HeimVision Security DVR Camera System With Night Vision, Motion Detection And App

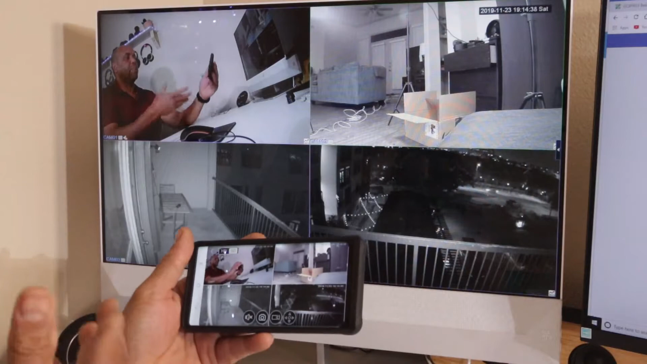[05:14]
um you can see on both screens here uh i think we have a little bit of movement here so that's
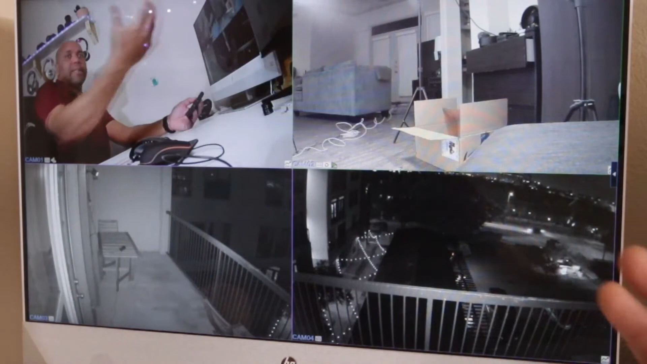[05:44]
inside right now on the so the light so that's why it's so bright and nice right now um i like i like oh yeah so you can if you have lots of control on here you can record you can do all kind of stuff you can see cars passing down there i can i can also kind of just map out the area if i see something suspicious in an area so let's say i see that car right i can map it out and then kind of zoom in on it on there so i like that feature um lots of stuff on there lots of stuff to play with you can go